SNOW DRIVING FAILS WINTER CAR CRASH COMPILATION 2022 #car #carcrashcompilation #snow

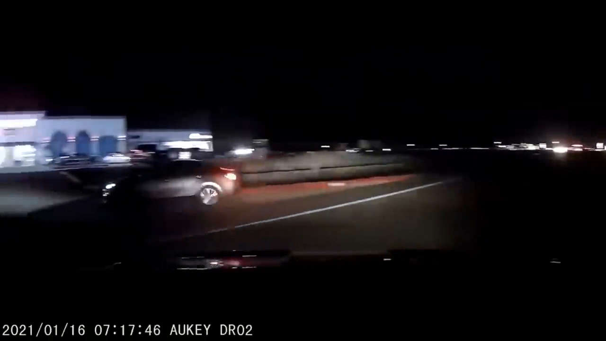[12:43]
Oh, I didn't see in the dark. I thought I could go through there. Jesus Christ.